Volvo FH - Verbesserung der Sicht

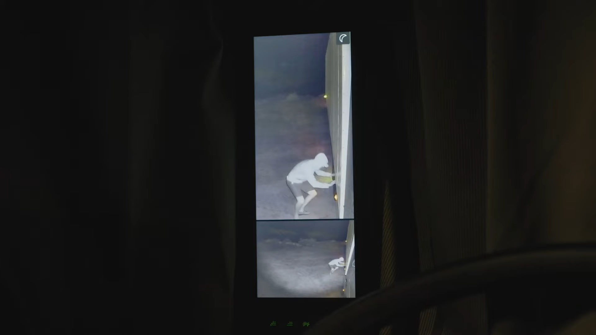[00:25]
Die Sicht bei Nacht wird dank Infrarottechnologie optimiert.
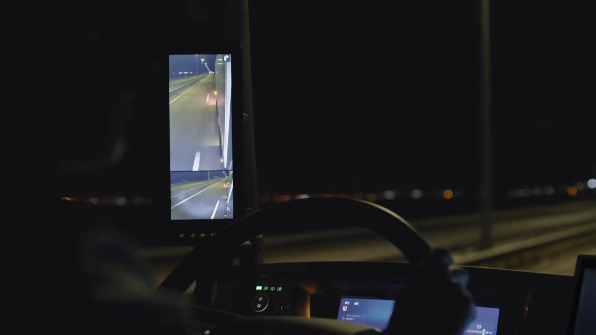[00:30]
Und auch bei wechselnden Lichtverhältnissen wird die Sicht verbessert.